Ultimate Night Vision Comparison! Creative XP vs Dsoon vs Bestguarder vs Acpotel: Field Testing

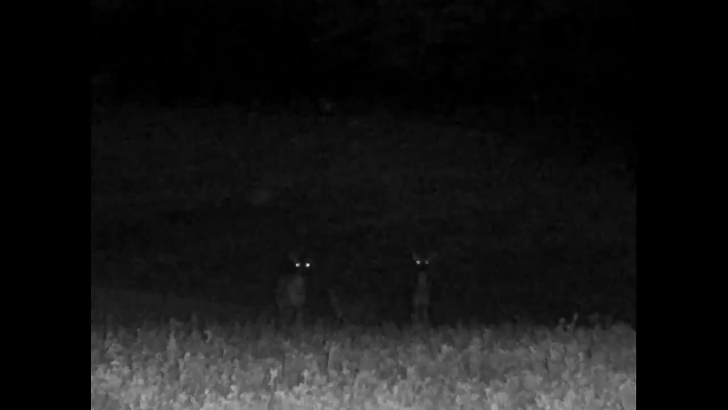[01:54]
that lights up when you're in the dark and then the camera can pick up anything that's lit up with that IR light so these digital night visions you're not physically looking through a lens like you would on a spotting scope or maybe real binoculars instead this unit is capturing an image with a camera and software and it's displaying it on a digital screen that's how all digital night vision works makes it a pretty cheap option comparatively to using thermal or some other way
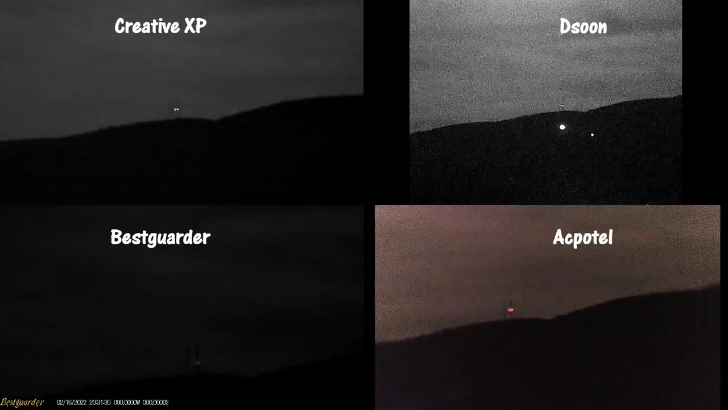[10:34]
of these cameras can pick up if there's a light source of any type they are very good at picking that up and obviously you can see that tower from over five miles away
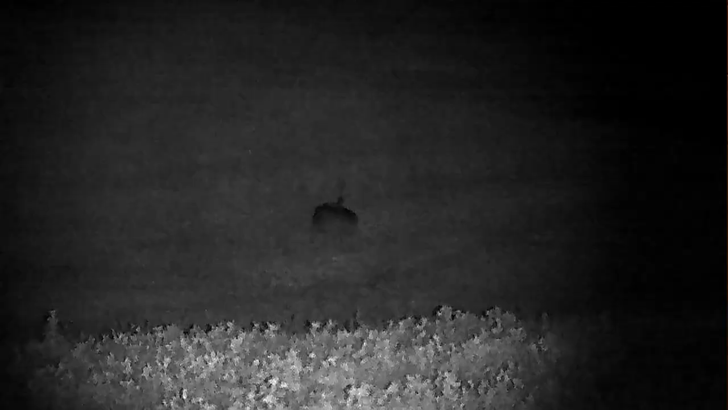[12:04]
the creative XP is the only one that you can actually focus uh the IR beam you can make it more of a flood
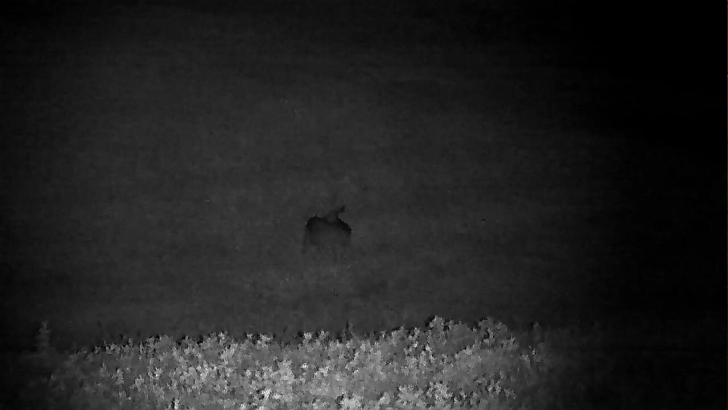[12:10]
light or you could focus it down to more of a pinpoint or more of a spotlight uh that was very important because at night uh if you put it down into
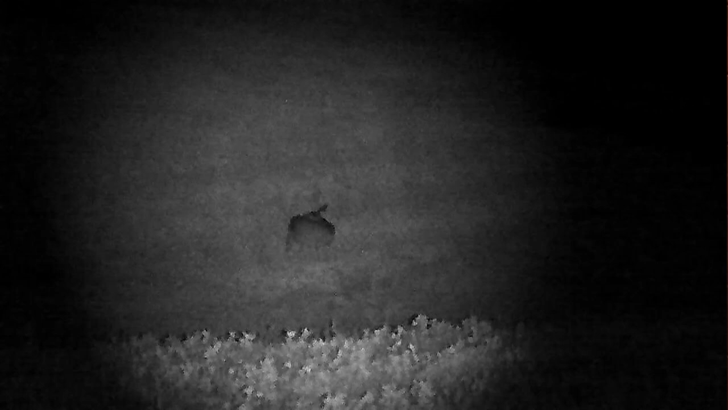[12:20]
the spotlight mode and really closed in and focused that IR beam uh it made this
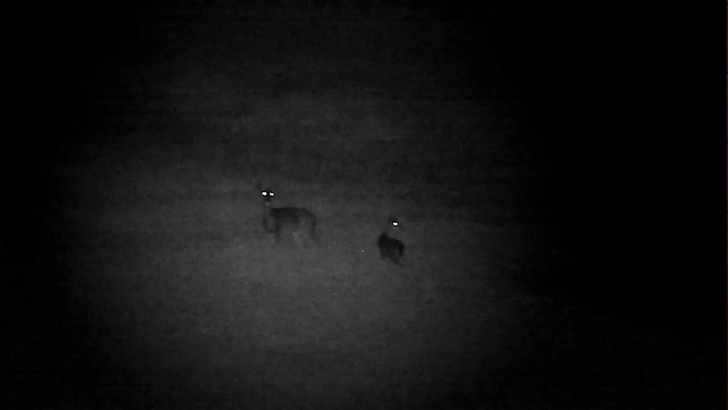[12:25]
one perform a lot better at night so I felt like the night distance the
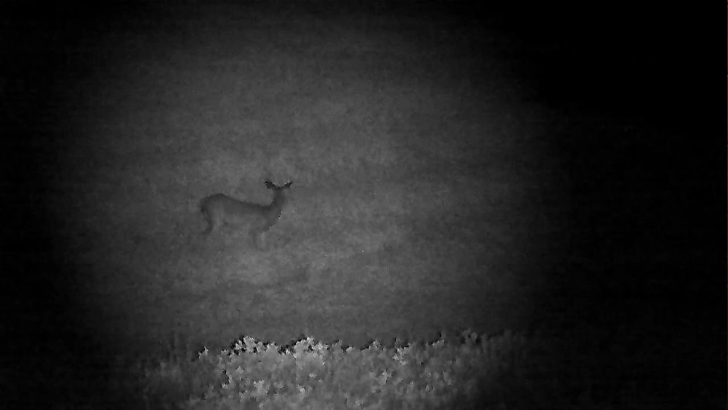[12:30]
winner was a creative XP as you can see as you can see in the footage uh this AC bottle definitely had probably the worst video uh pretty poor quality uh
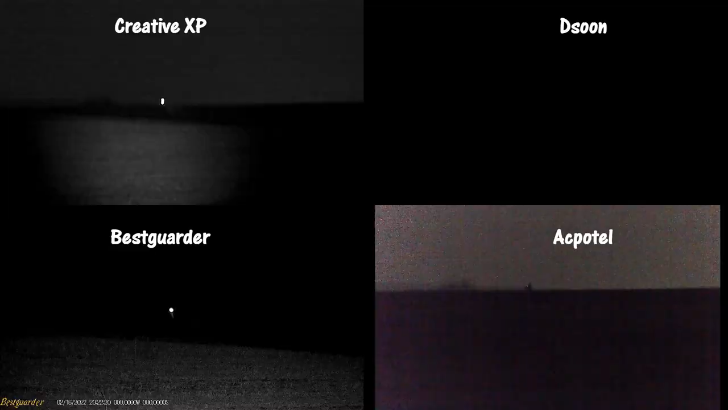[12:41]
you can also see that this is the dissoon uh this model had a 4.3 aspect ratio uh made it a perfectly square video had the
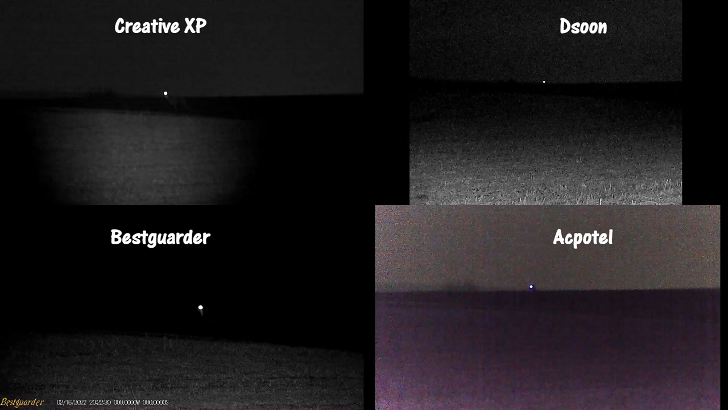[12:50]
black on the side uh so that and set that apart wasn't horrible footage from the dissoon uh but it has a different aspect ratio uh that's worth noting
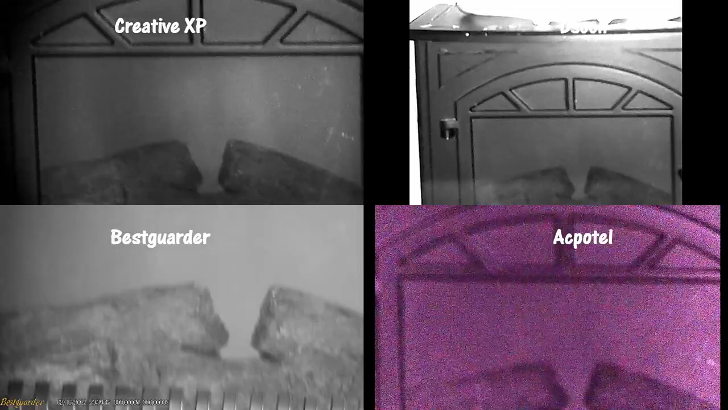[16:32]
looking at the photo quality for indoor use and being able to focus i would
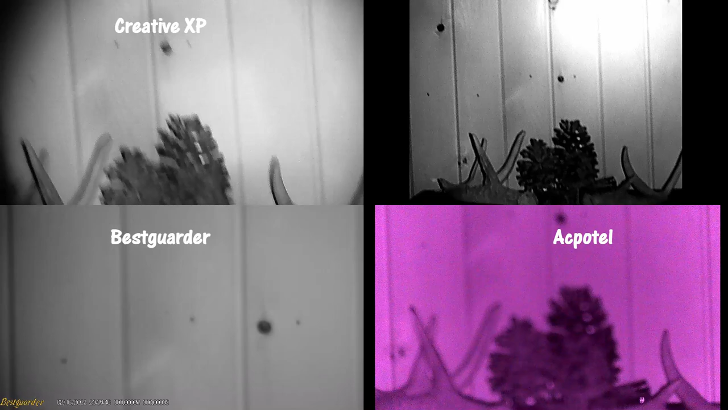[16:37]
say the dissoon wins or at least in that footage it looked like to me that the dissoon gave
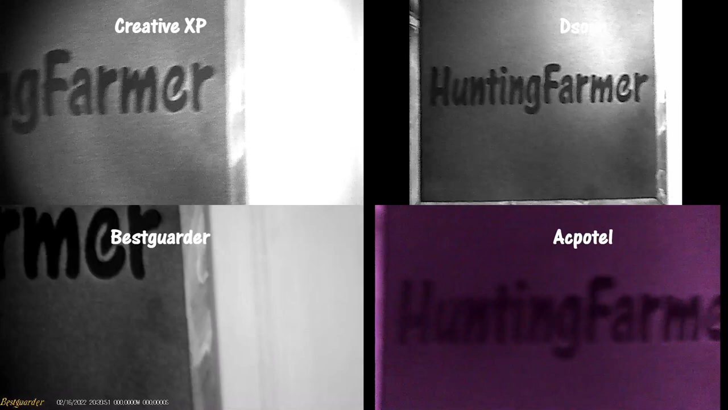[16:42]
the best indoor footage uh each of these units were able to focus
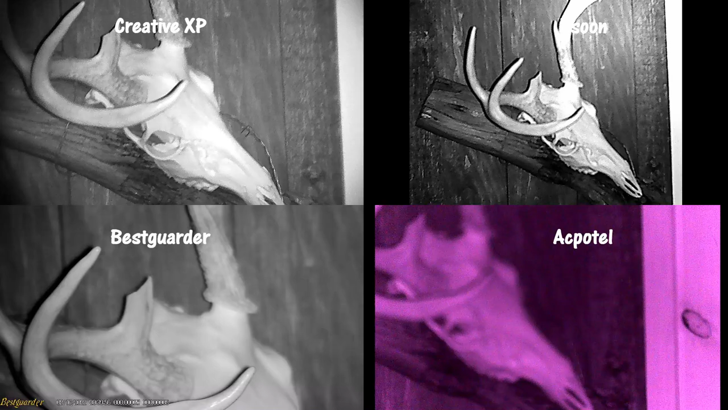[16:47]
and have the focus come down to a small area so they all worked indoors
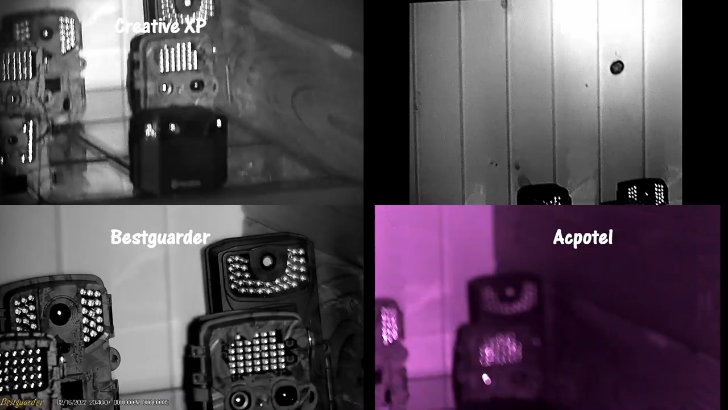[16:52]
but i felt the dissoon was probably best suited so if you're looking for indoor use specifically you might want to check out the dissoon unit
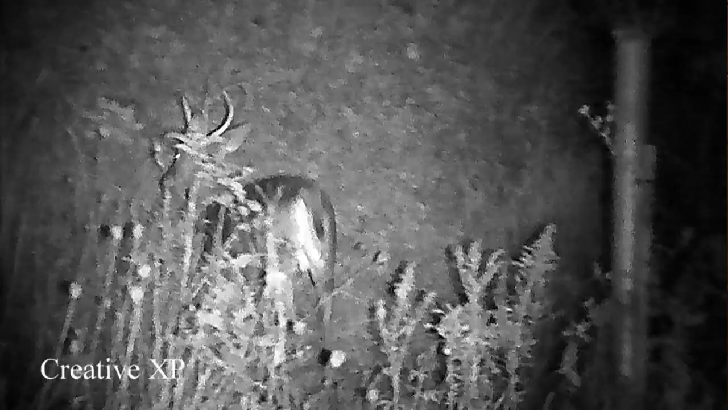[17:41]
subjects that i showed uh you can see better uh through the actual screen it just doesn't transfer over quite as well in the video when it records it down into
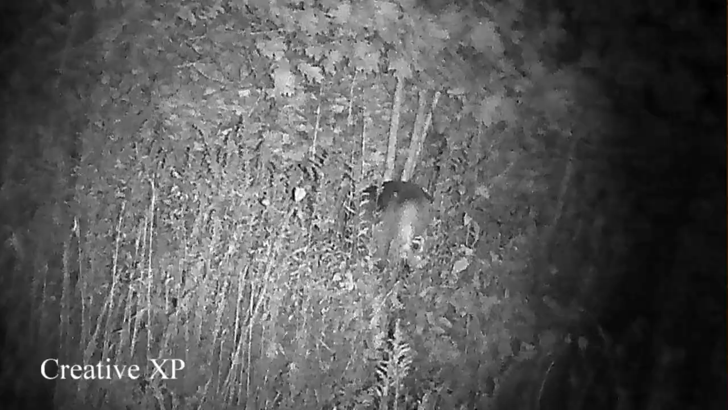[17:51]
that file and i showed you there uh it's a representation of what you can see but keep in mind you will see slightly better with your own eyes uh through the screen
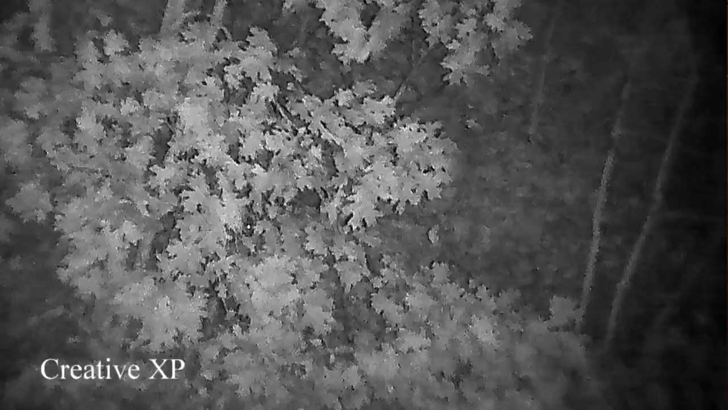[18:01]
one last thing i wanted to touch on was this wi-fi model this is the only unit the best guarder that offers